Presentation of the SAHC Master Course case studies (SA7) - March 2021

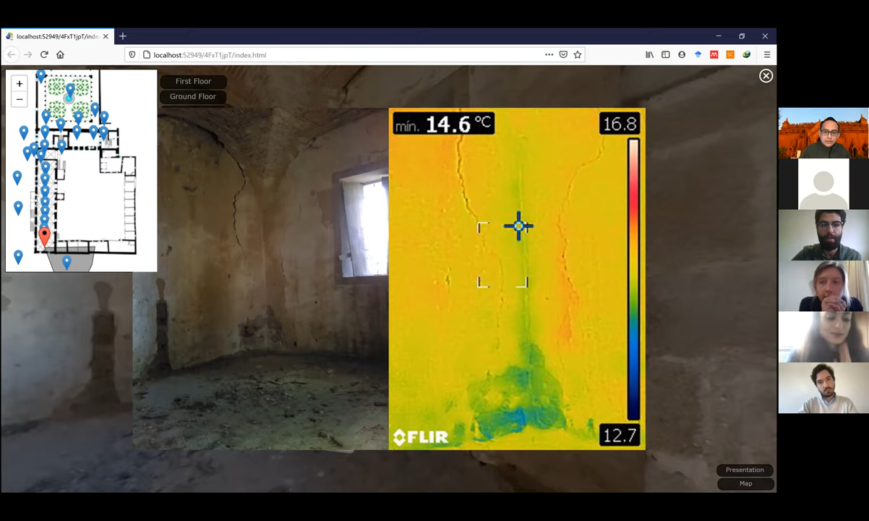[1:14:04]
On screen: min 14.6°C
It's not something new, as the rest of the building have proper moisture. So, going to the south wing for the refactory,
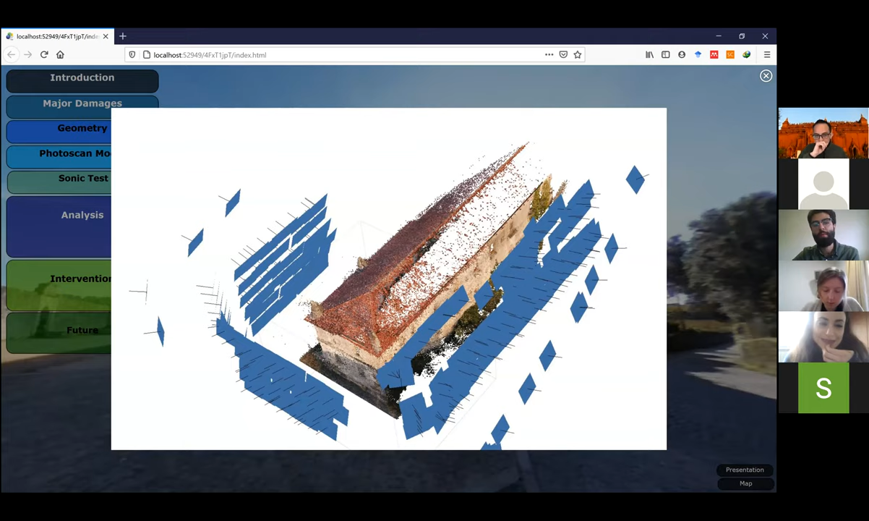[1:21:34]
The first picture that you can see here, it shows the 363 photos that were taken by the drone. And then the next picture, you can see how we created the model or the mesh for this part of the monastery. Yes.
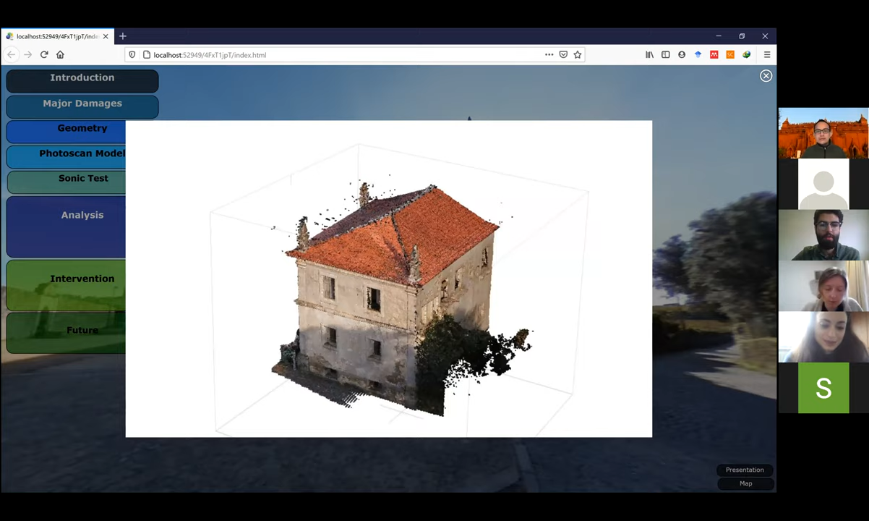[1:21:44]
That we used to study the out of the flame movement that we'll show you in the next two pictures. Now, as we have the mesh and the model, it's just only to study the facade of the west wing.
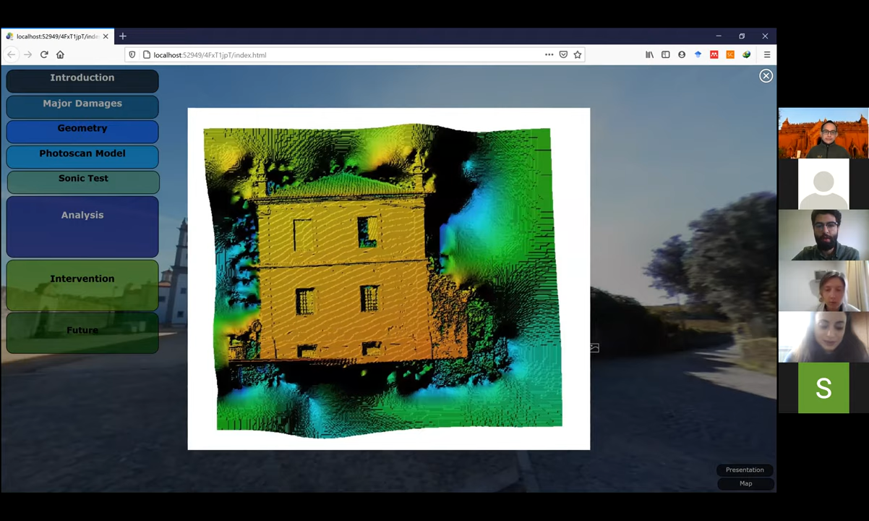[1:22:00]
So the last picture that you will see now. Okay. So we studied the out of the movement by using elevation levels or points. So to better understand this, you can look at the different colors. As you can see, the gradient from orange to yellow. That shows the different levels at this facade.
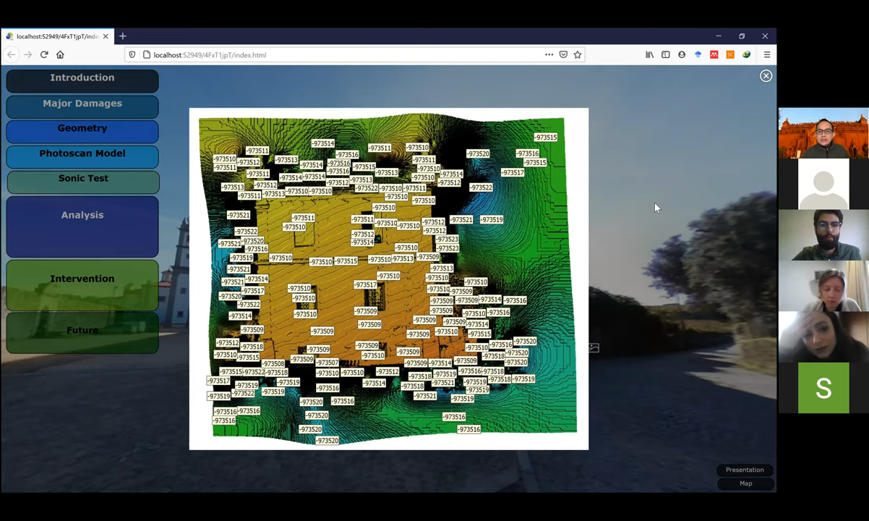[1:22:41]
And also you can see, or you can look to the points, the elevation point that we have. And as you can see, there is a minor difference between the elevations, which they present a slight deformation or a slight out of the movement at this facade. So that was for the west wing. For the refractory, if I'm going back to the refractory again, that we did the same thing for the refractory as we inspected a structural crack here. Yes. So we did the same and we generated the
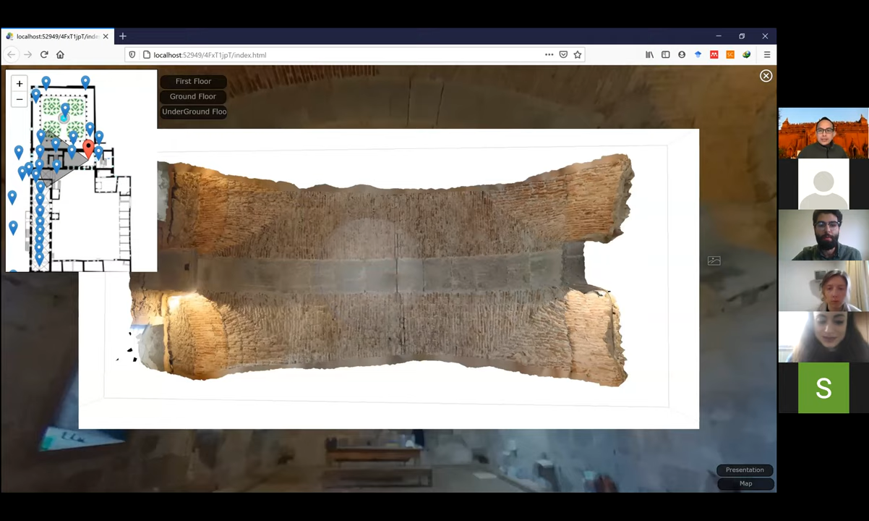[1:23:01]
mesh or 3D model for the arch that we see in the picture. And the second two pictures will show the model and will show the exact shape of the arch.
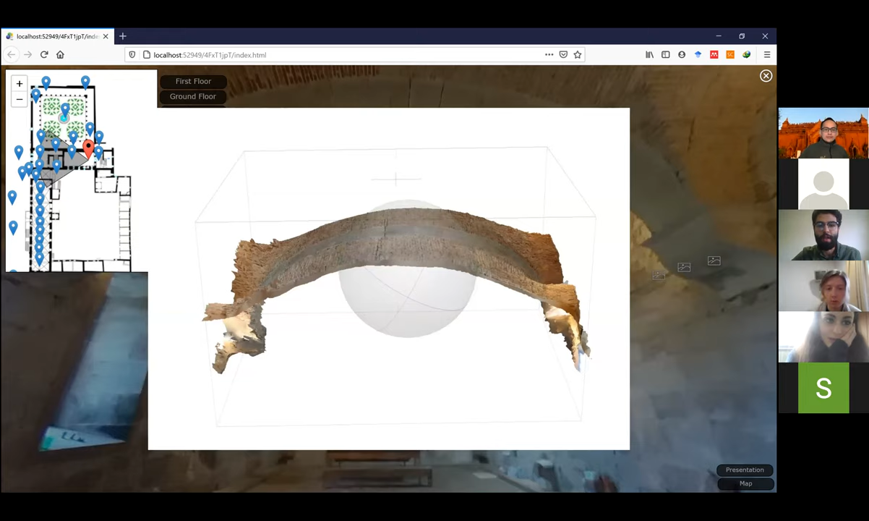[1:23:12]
In the last picture, it shows you that we have a small deformation that the arch is going a little bit down in the middle with the crack located. So that was for the photo scan.